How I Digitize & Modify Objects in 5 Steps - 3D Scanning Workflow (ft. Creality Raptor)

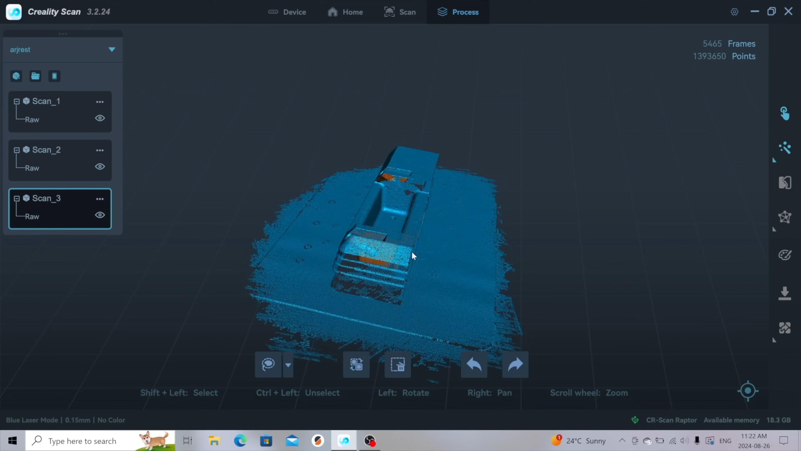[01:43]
generating a height map, which can then be triangulated and turned into a mesh,
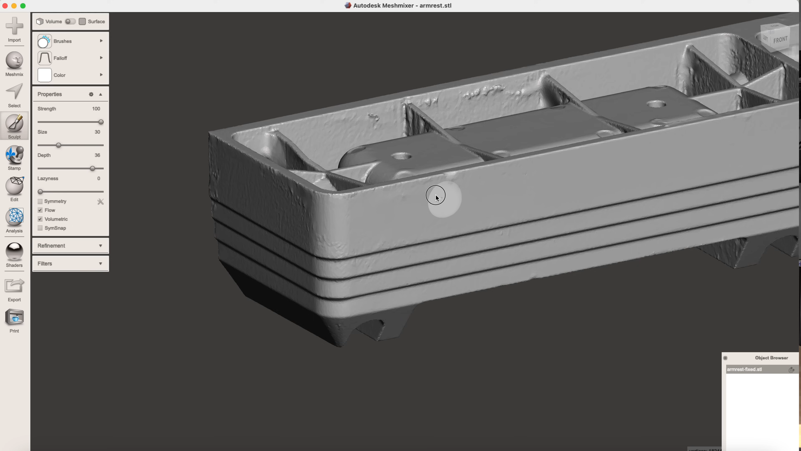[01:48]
which we can sculpt on, modify to our heart's desire, and then send off to the 3D printer.
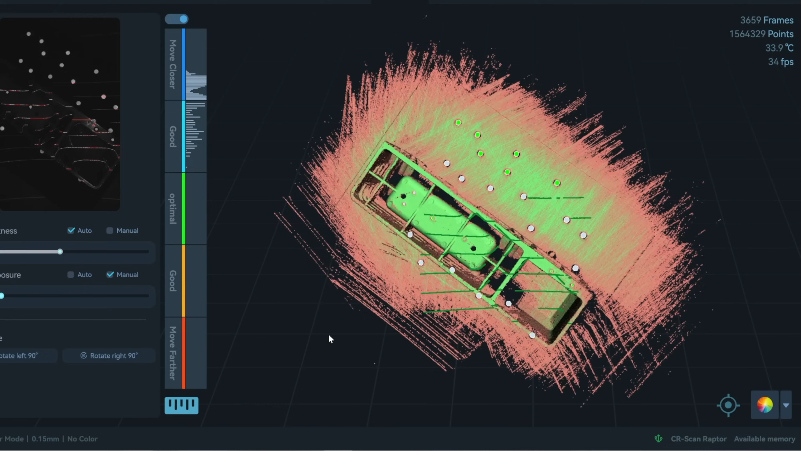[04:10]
So the colors that you're seeing are a data quality indicator.
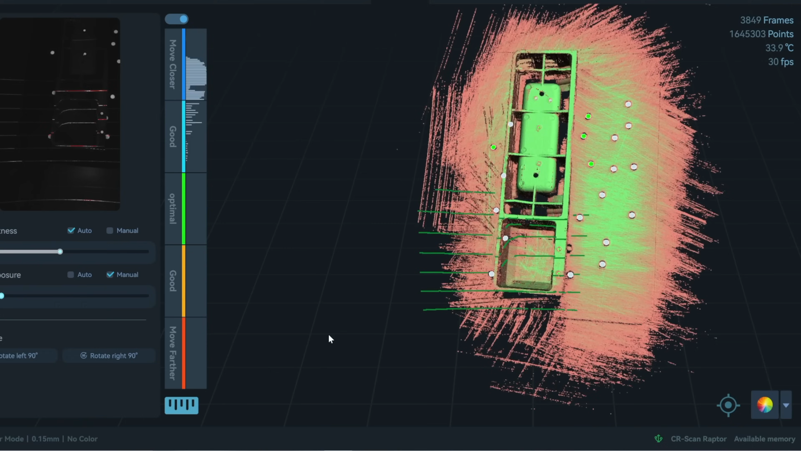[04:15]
Anything green means it's captured enough data, and red means we need to go back over that area. So I'm just going to stop it there, save this data, and then reorient the armrest and capture more data.
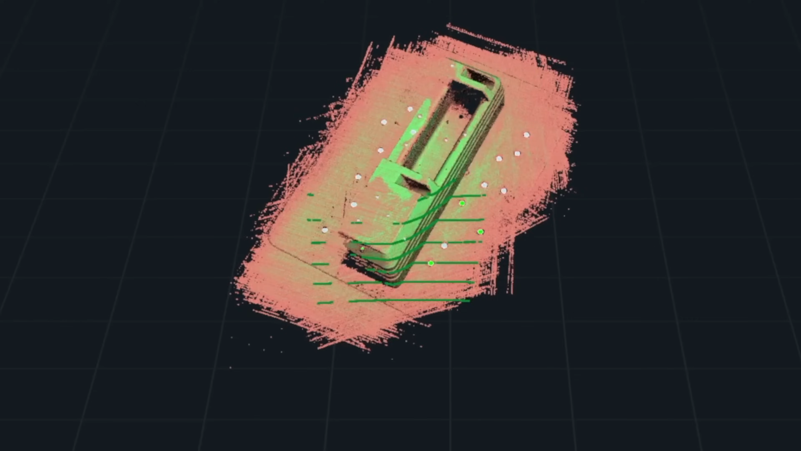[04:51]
Although the scanner is doing a pretty good job of capturing it, even in spite of that. Alright, that's it for the scanning. Now it's on to the post-processing. We captured the armrest in three different orientations, so we first need to merge those point clouds in order to get one mesh.
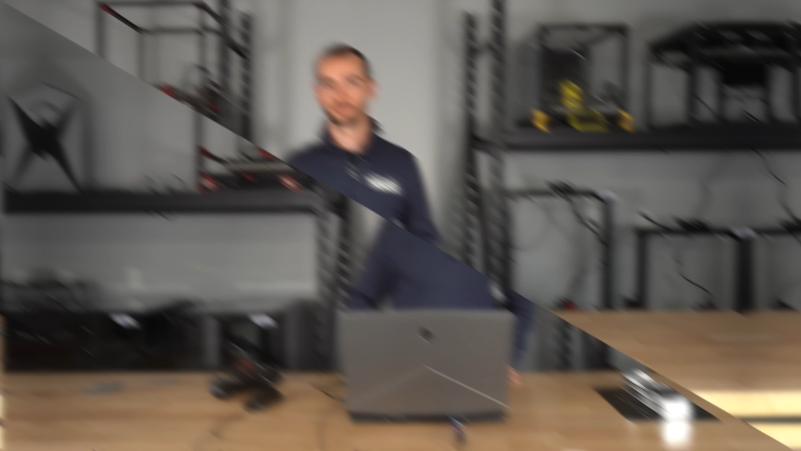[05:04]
Let's hop on the computer now to do the post-processing. Stick with me, because this will be the most useful part of this entire video.
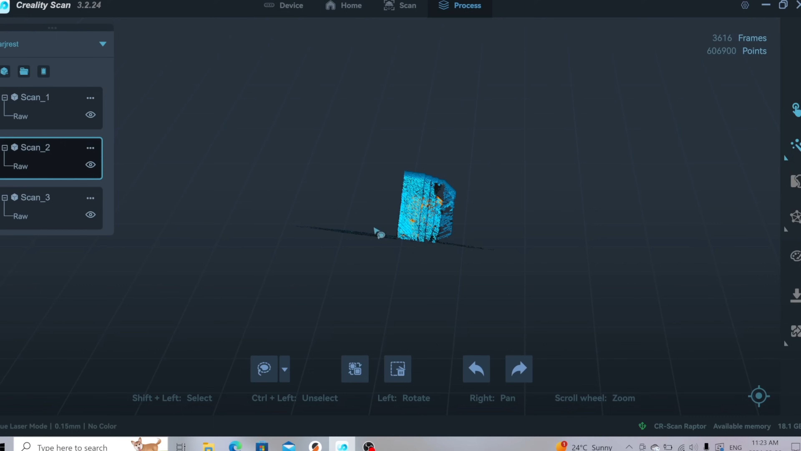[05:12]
We'll first delete any scan points we don't care about, like the base of the table.
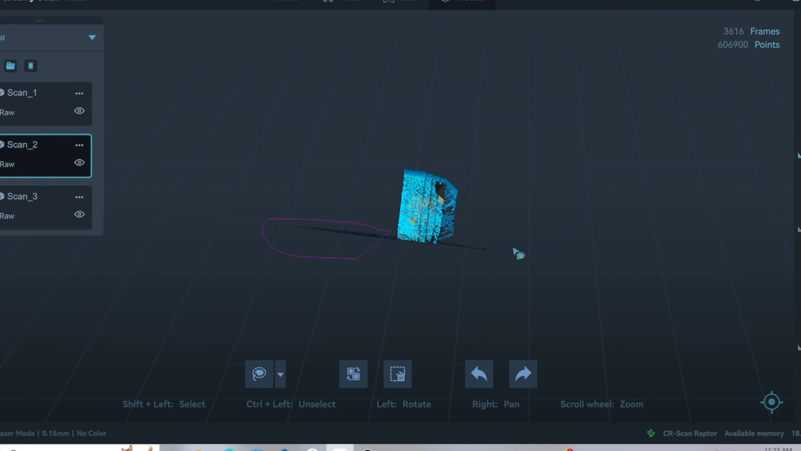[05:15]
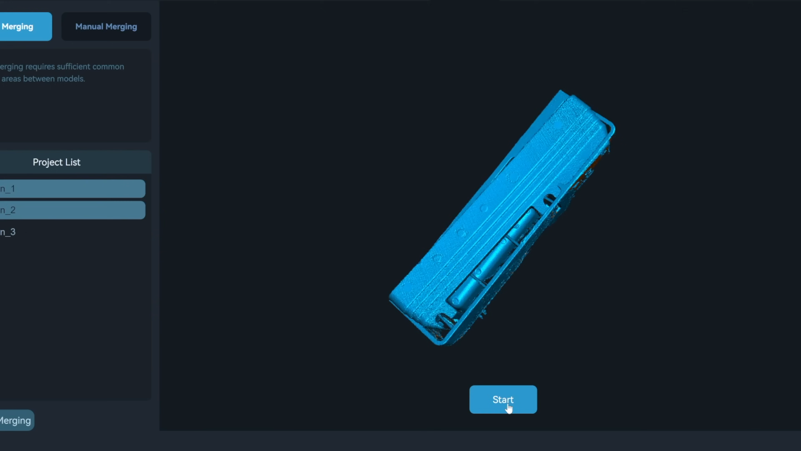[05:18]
Merging of the data from the scans can be done right within the scanning software, but the results aren't always superb. Instead, I prefer to use a separate program called Mesh Inspector.
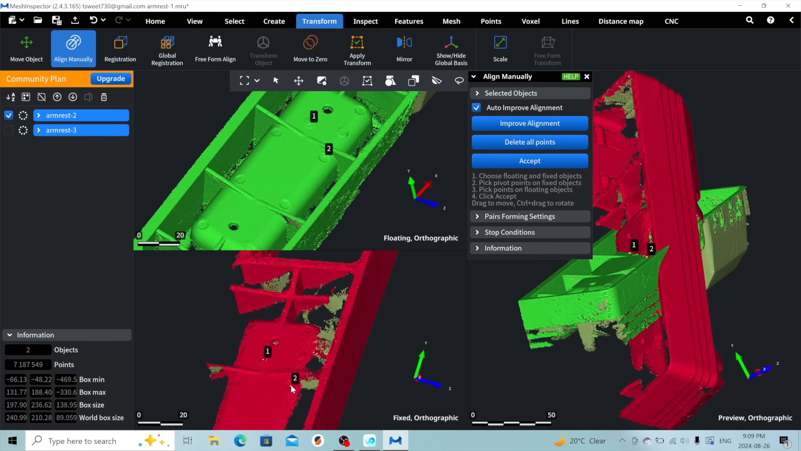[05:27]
By selecting three corresponding points on the surfaces between two scans, we can align them in space.
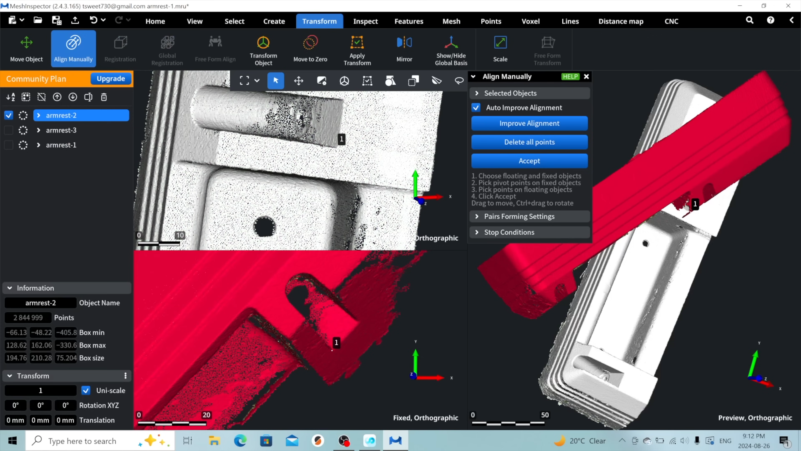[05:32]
We'll then repeat the procedure, adding the data from the third scan, before fusing them into a single mesh.
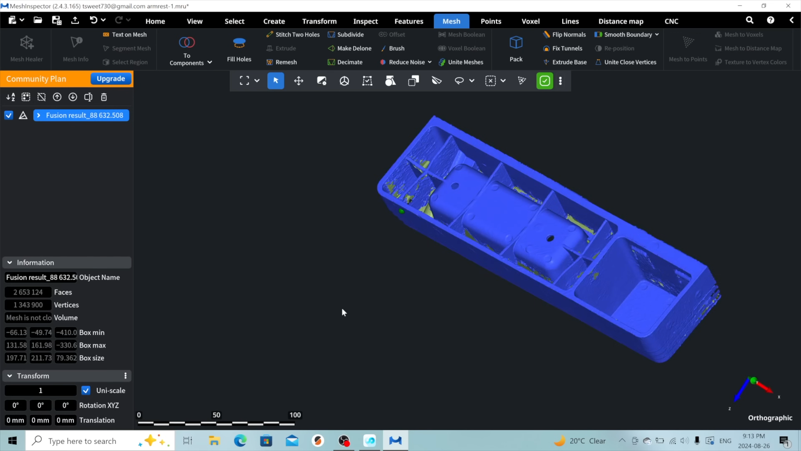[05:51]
We'll take care of those using the Fill Holes tool. We can select each hole individually, or simply fill all holes at once.
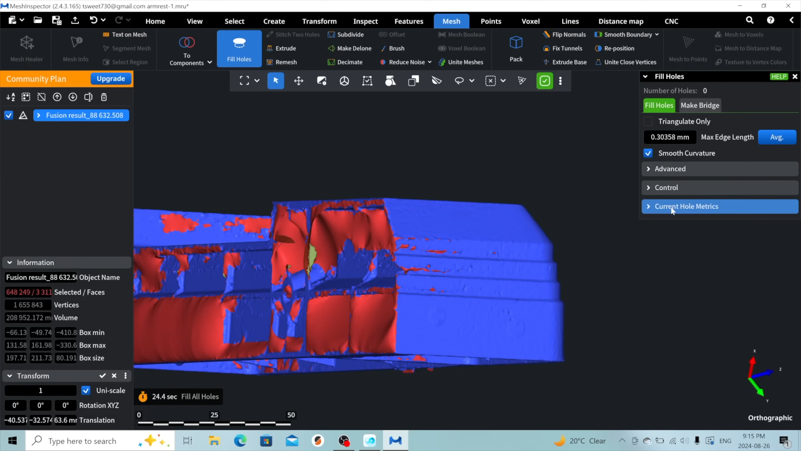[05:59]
I'll then use the Remesh option to ensure the final mesh is watertight.
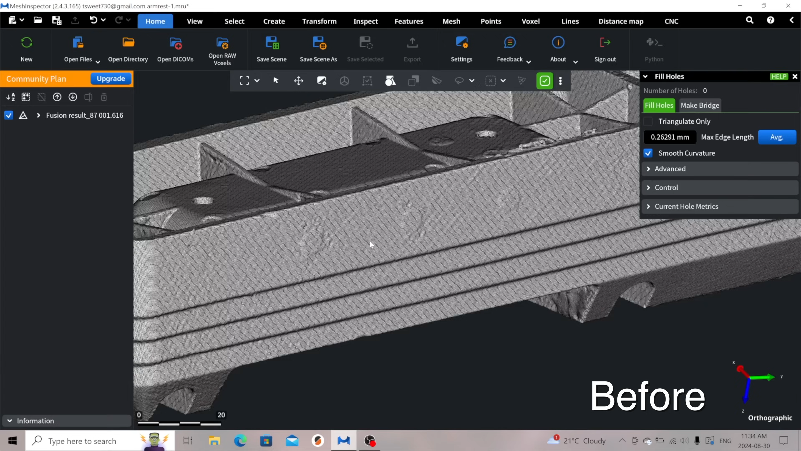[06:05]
This will also reduce the mesh density to something more manageable, throwing away any excess data points, and making future modifications easier, without overburdening the computer with excessive computations.
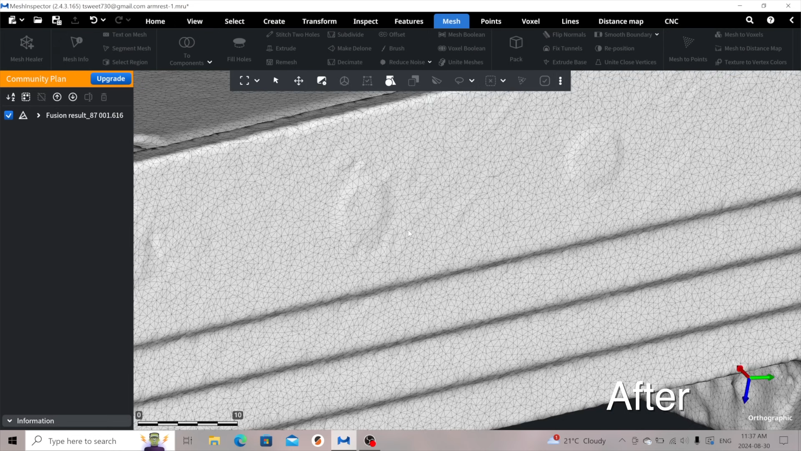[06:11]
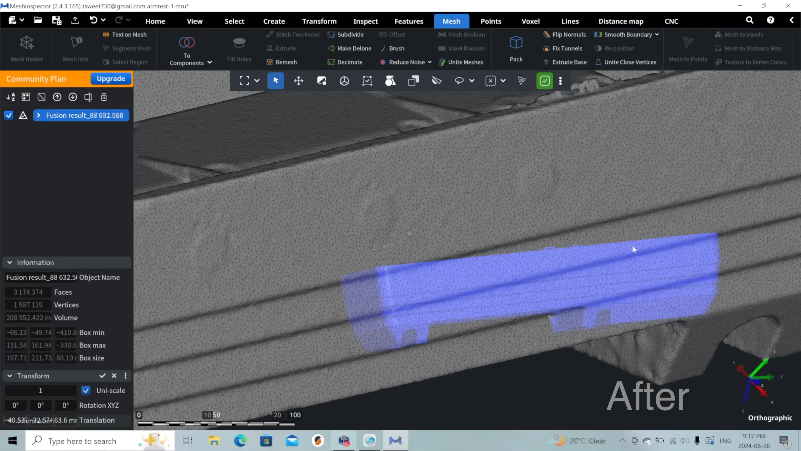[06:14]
This looks pretty good for our purposes, but I did miss a fair amount on the backside of the armrest, so I went back and scanned it again, giving this mesh as a final result.